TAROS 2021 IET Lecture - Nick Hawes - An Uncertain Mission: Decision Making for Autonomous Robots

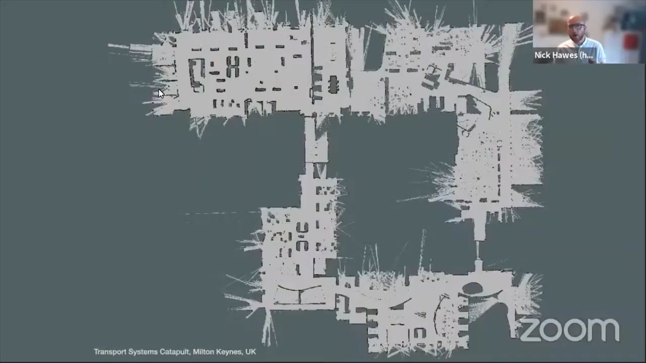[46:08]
So this is a top down view of the robots model, the black and gray bits. And let me zoom back out again. The black and gray bits are kind of the map, the floor plan of the space. And we built this roadmap,
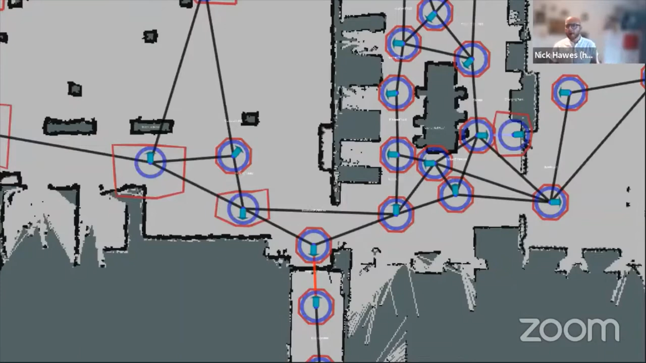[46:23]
this graph on top that told the robot where it could drive and where it can perform tasks and how to move through the space. And then these different edges, the lines in the graph correspond to ways the robot could move and
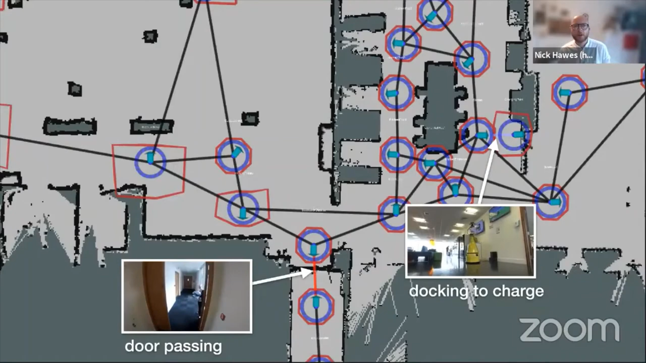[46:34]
the locations corresponded to things the robot could do in the space.
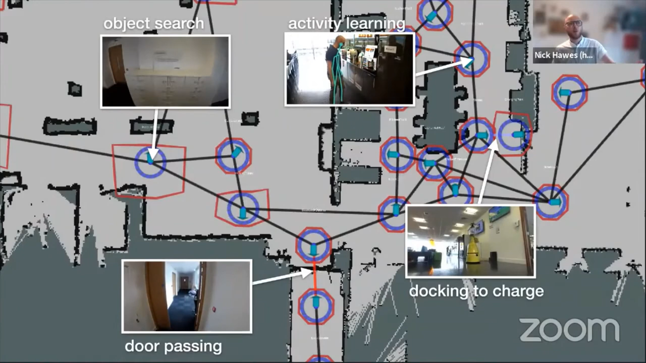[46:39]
Greeting people, watching people, searching for objects and things like that. And then what we did is we gathered statistics from the robot's experience.
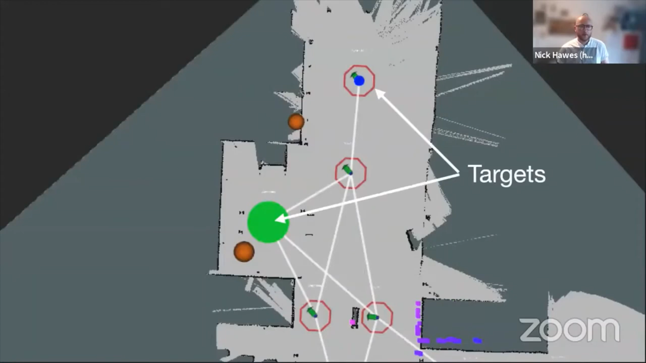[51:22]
So we've seen the targets, we've seen the radiation sources. And what we're going to do is the robot is modeling, given its map and its knowledge of the radiation sources,